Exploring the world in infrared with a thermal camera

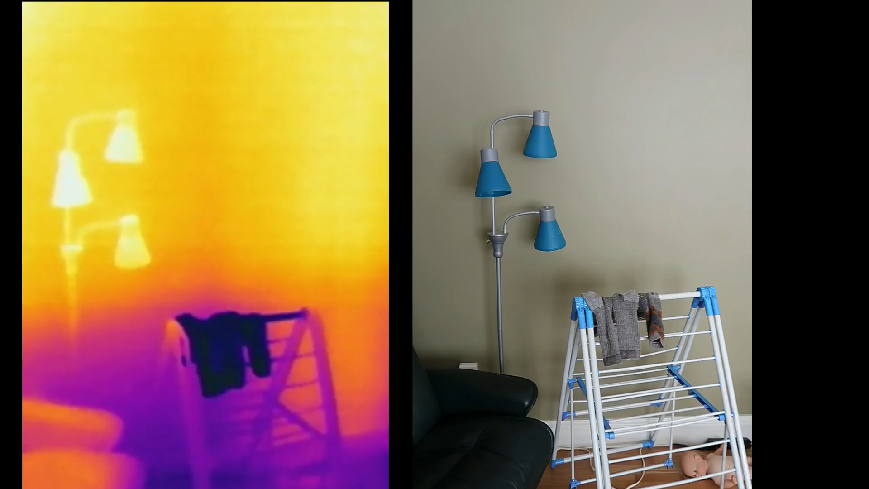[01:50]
And we have a cold spot right here which is some socks that are drying in the laundry rack. That of course the evaporation makes that cold.
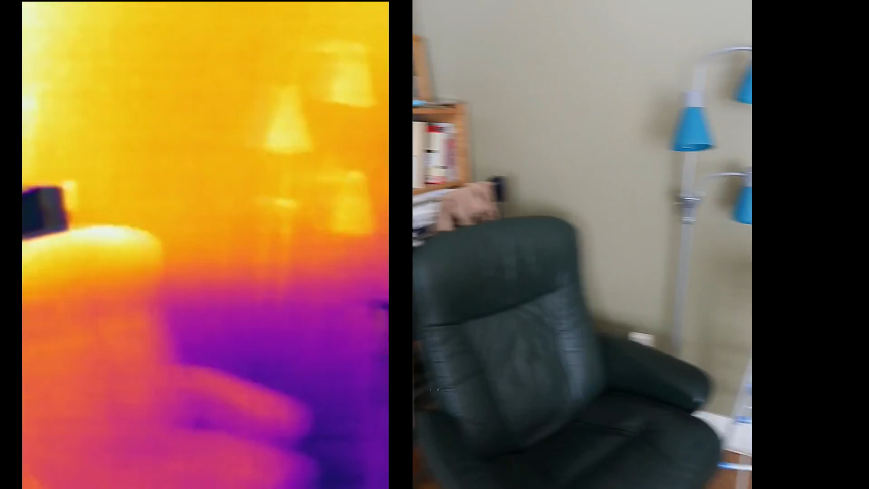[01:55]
And in the kitchen I turned on the electric floor heat.
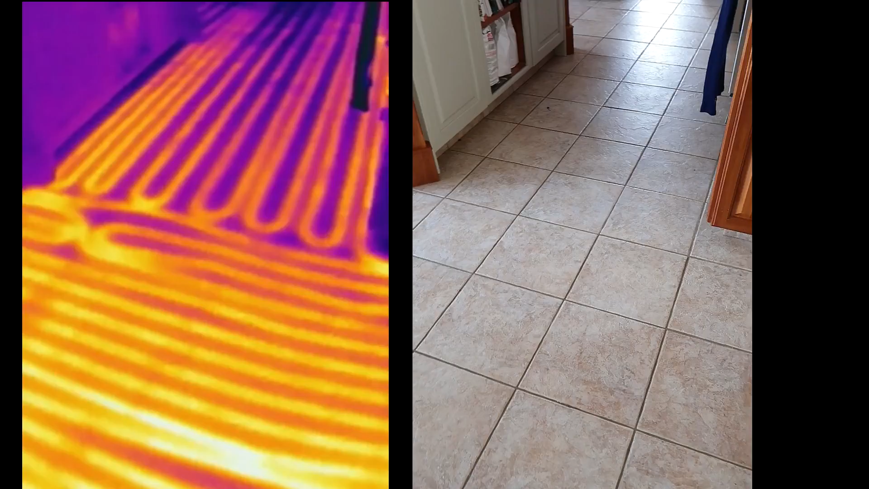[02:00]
And you can see quite a distinct pattern of where all the lines are. I don't know why they left them so much looser here than other spots. And here's a dark spot. That's because there are some wet boots that were there just a minute ago.
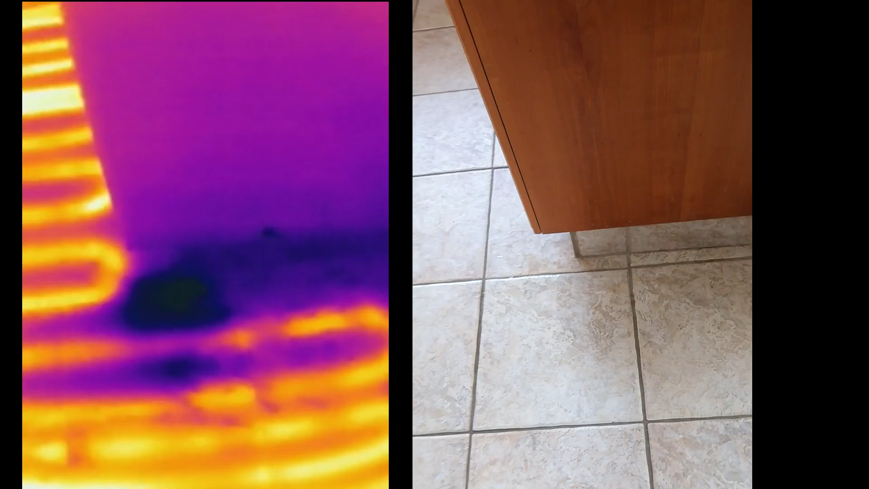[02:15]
And so that kept it cold. And then the windows are nice and bright.
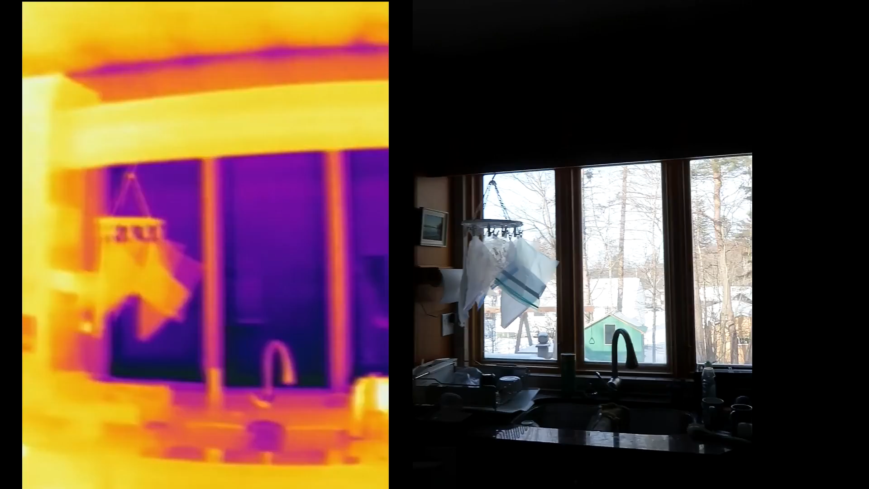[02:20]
But very cold on the infrared. And again we can see in all the corners where it's a bit cooler. And if we look at the bottom of this door.
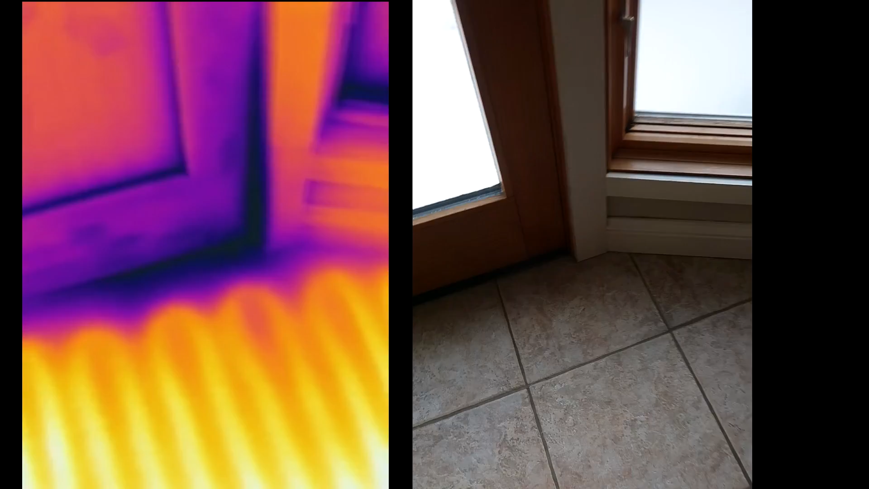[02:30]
There's a bit of an extended dark spot here. And that's because there's a slight draft here. In fact everywhere there's a slight draft.
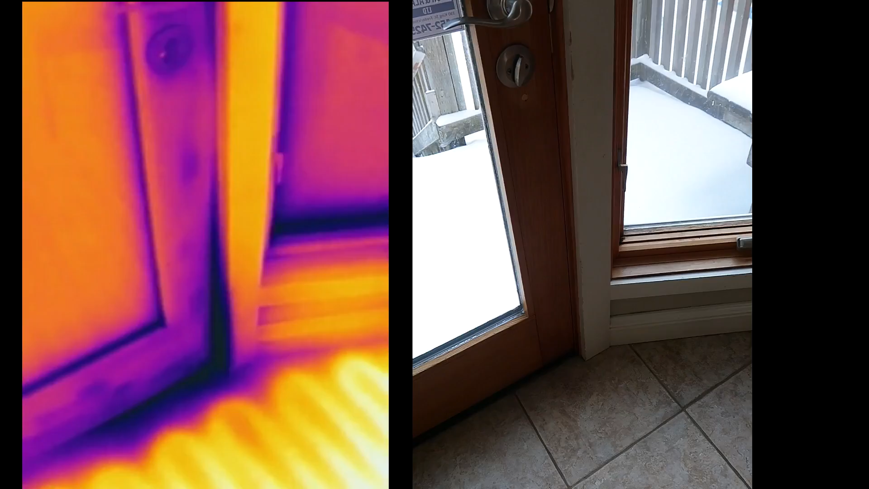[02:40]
We can see these sort of spots. This door here is also slightly drafty. It's warm from the sunshine.
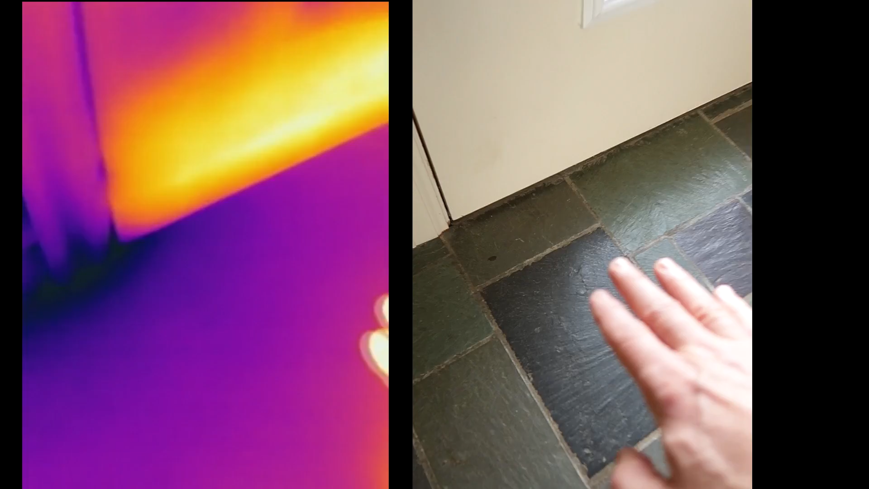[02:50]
But right here there is a tiny bit of air coming. And I can feel it. And it's heading this way.
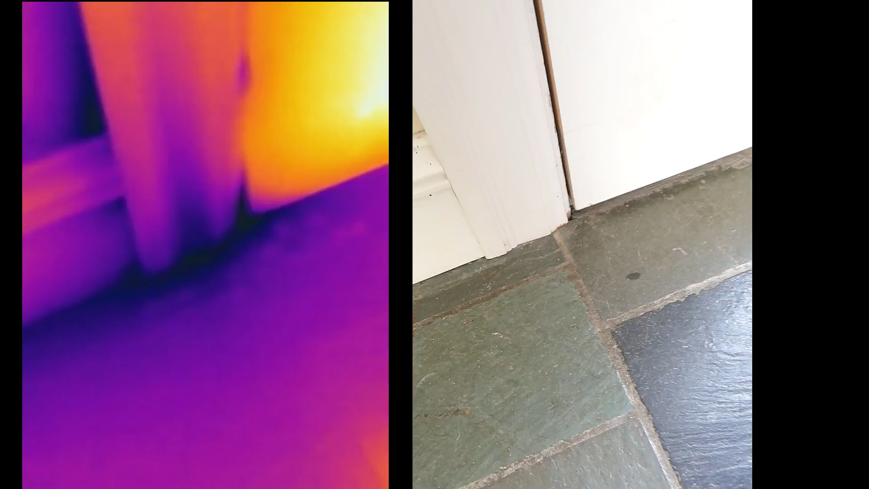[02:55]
So once again a cold spot. And in the mud room the dryer is going. And that is just glowing hot isn't it. And we have interesting a cold spot right there.
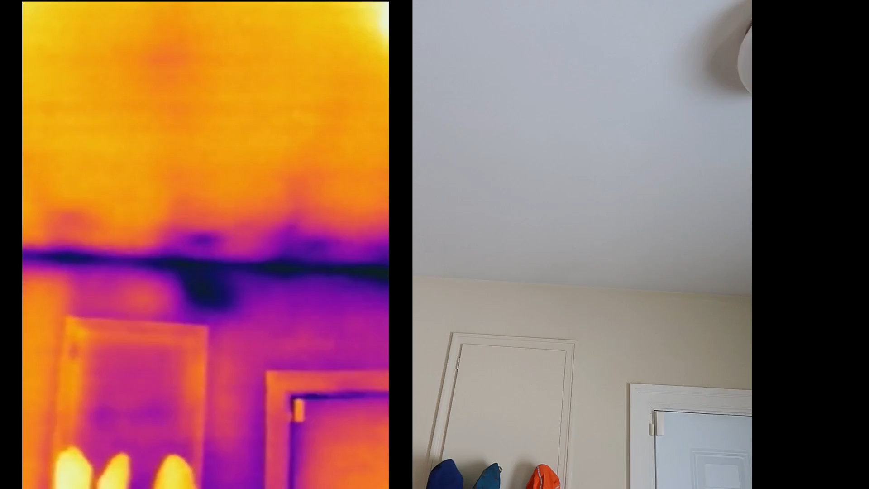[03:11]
I wonder what that's from. I don't know why the jackets are so warm. Actually it's not that they're really that warm. It's that the wall is a bit cooler than ambient.
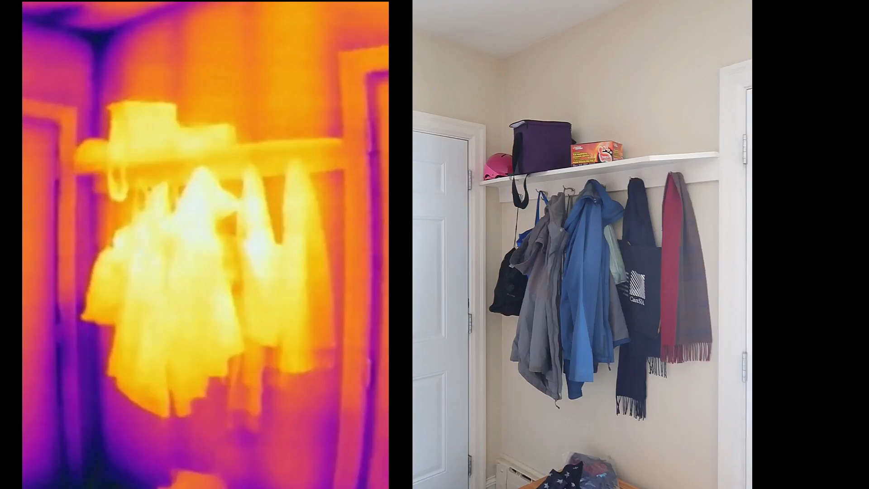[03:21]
Yet the jackets are at ambient temperature. And it's just the warmest spot when I have it aimed like this right now. But if I get my hand in there for instance. Now it scales it entirely differently. And now they don't look so warm. It always scales the colors to the range they can see.
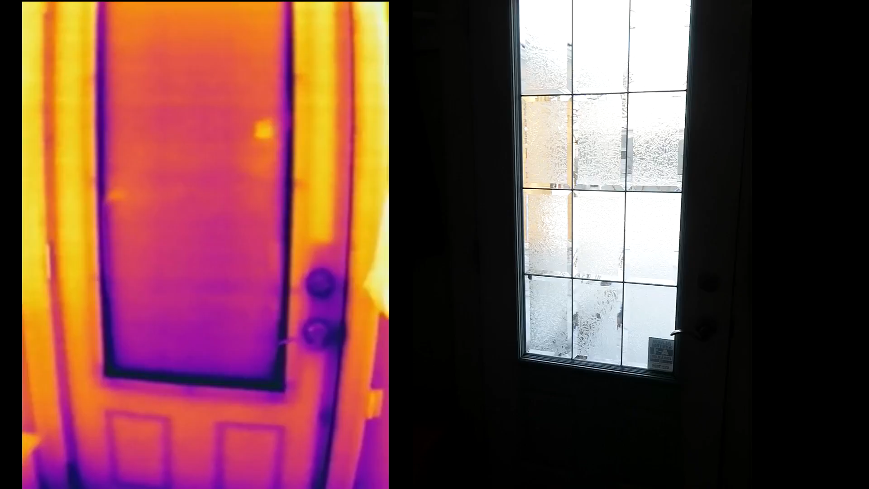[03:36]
And if it's a very small range.
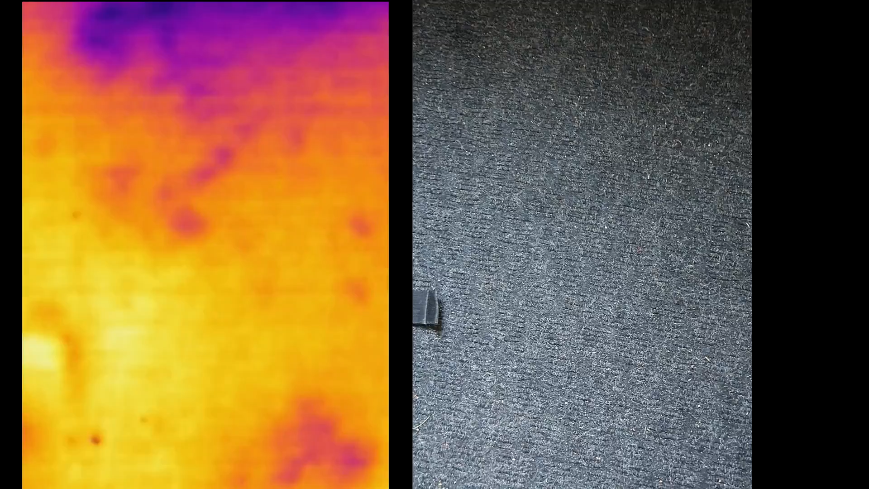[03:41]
Then it basically makes it really sensitive. Like right now. And if I have something really warmish in there.
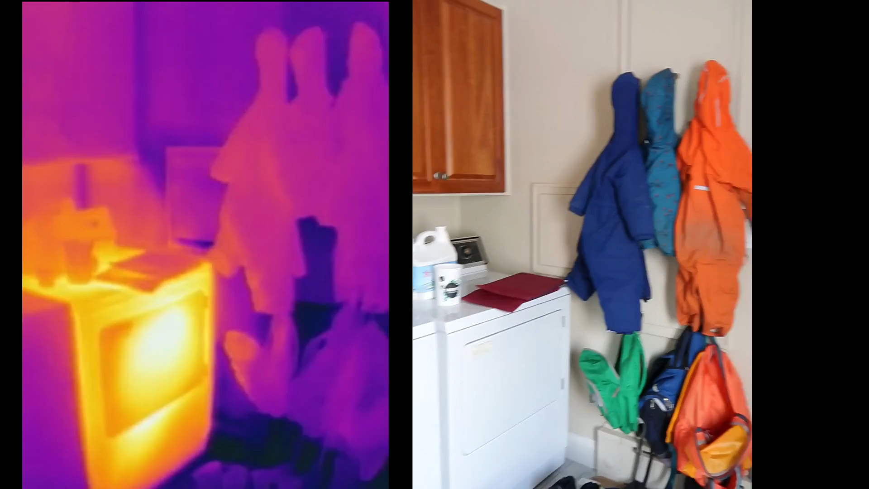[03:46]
Then it scales it way back. So you look at the things hanging there.
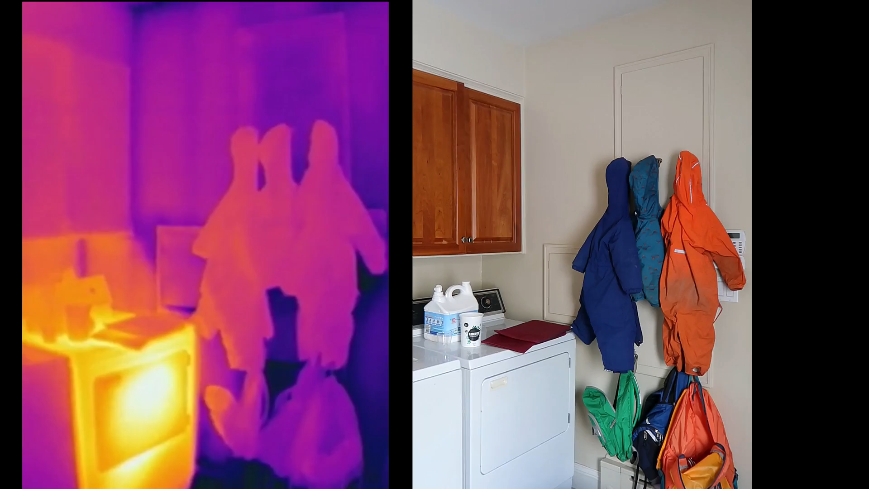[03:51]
They don't look so warm. But if I get the dryer out of view. Then they're the hottest thing around.
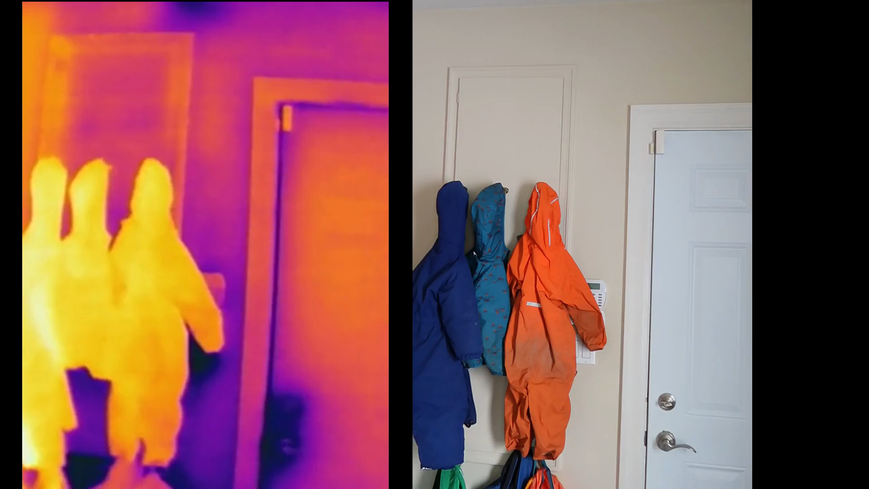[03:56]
Now let's go in the garage. Oh yeah.
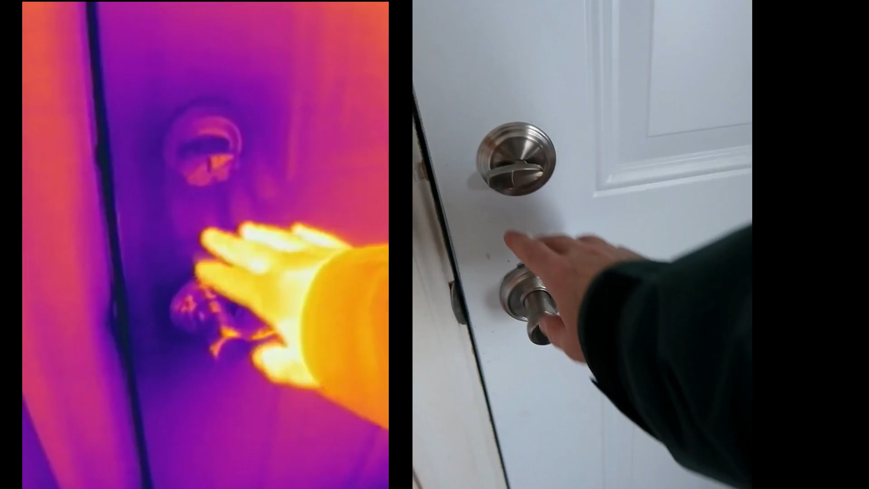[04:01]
See around the door lock. It's cool. And the minivan was parked here. And we can still see a warm spot. From the engine where it was parked.
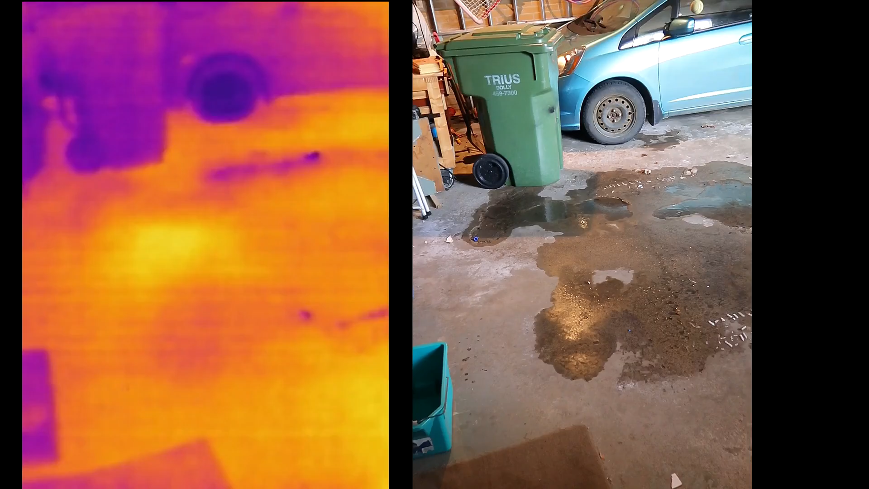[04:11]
The other car we haven't used in a while. And so it is cool.